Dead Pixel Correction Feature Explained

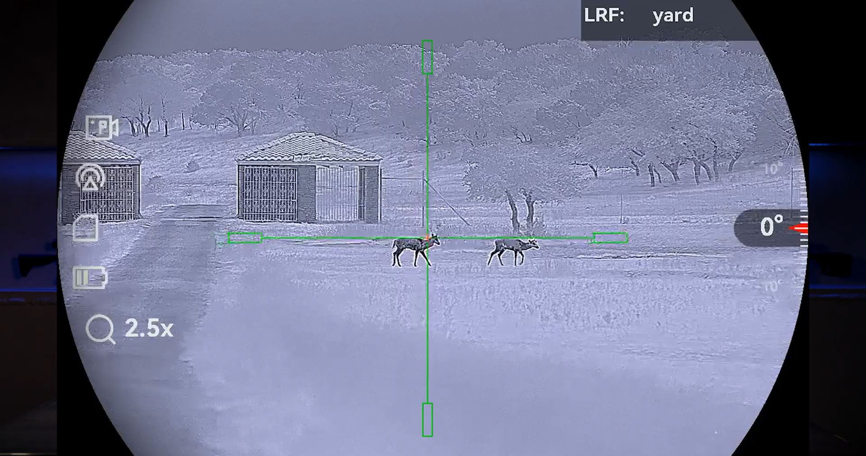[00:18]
as little little white dots on the display that you see so typically if you've got under three this
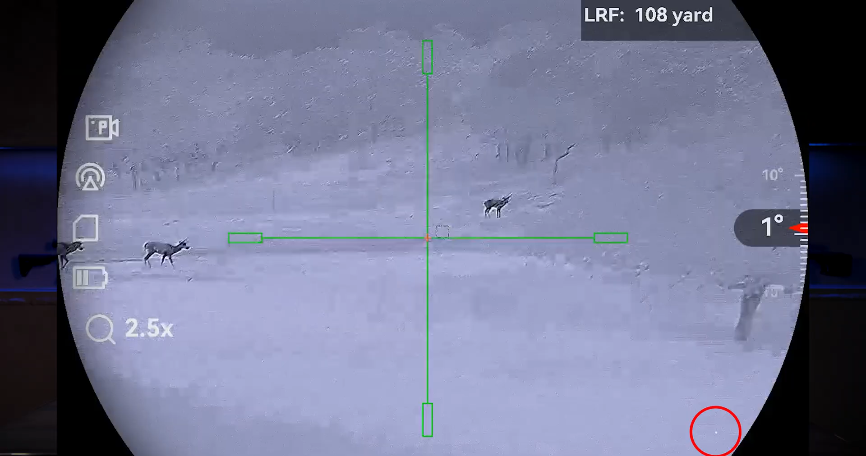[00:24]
is we've actually got a defective pixel repair function within the menu of all of our devices so if you just open up the manual how you get to
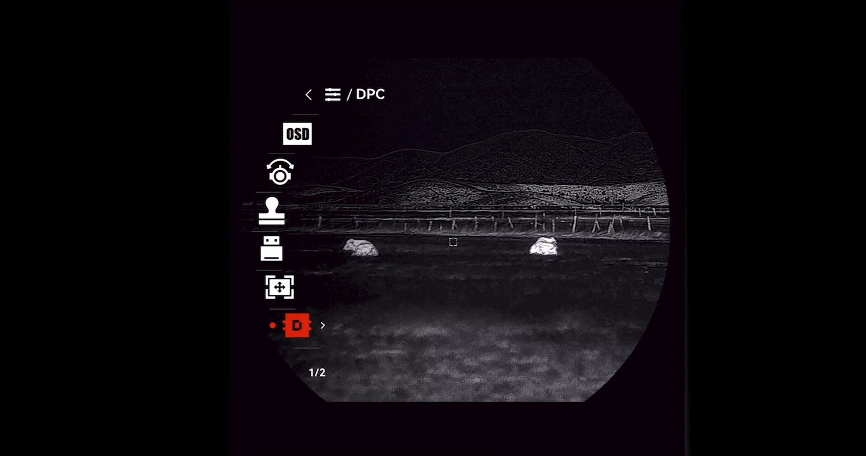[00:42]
almost like you're zeroing that'll that'll direct your defective repair function down to that dead pixel and
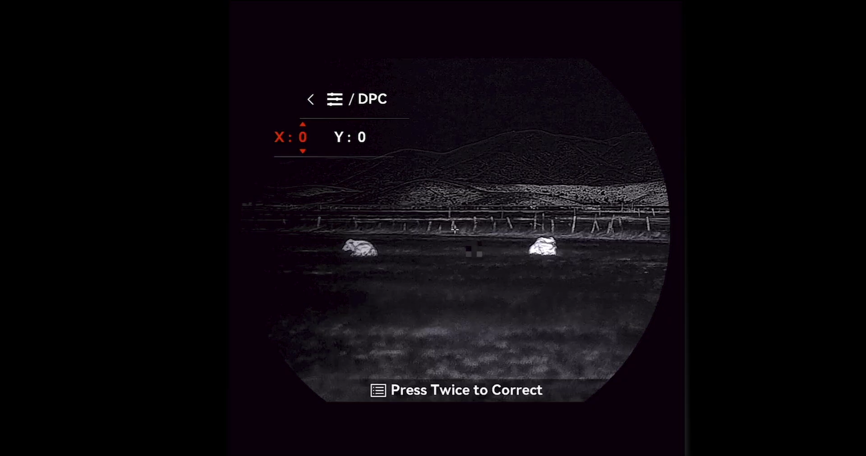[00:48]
repair that for you and that will kind of just prevent you having to send that unit back if you've just got one two three dead pixels and you can repair those easily without having